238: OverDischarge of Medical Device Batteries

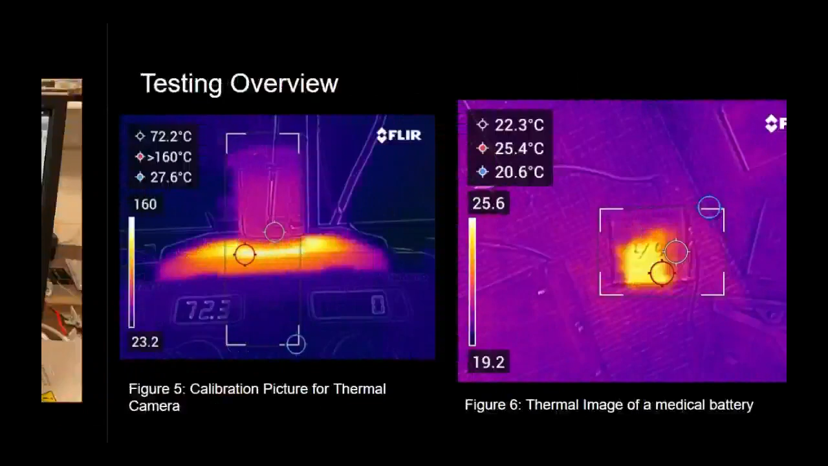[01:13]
These tests were monitored using thermal imaging to ensure the batteries
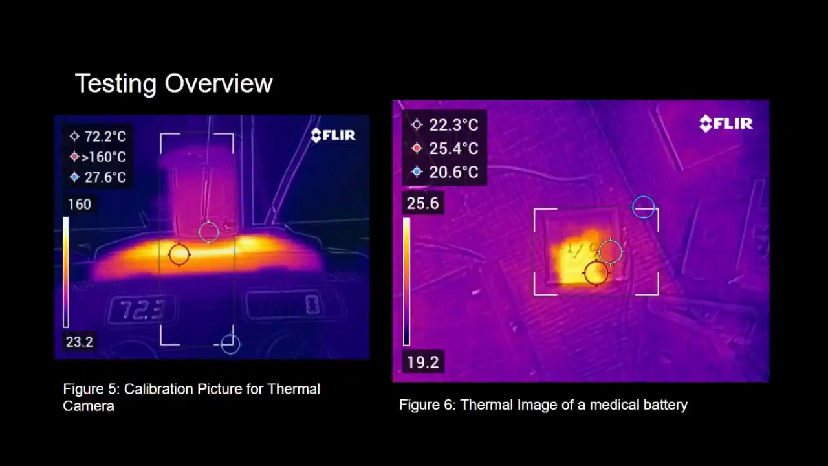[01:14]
were not going into thermal runaway as you can see in the picture on the right. The picture on the left was used to calibrate the thermal camera.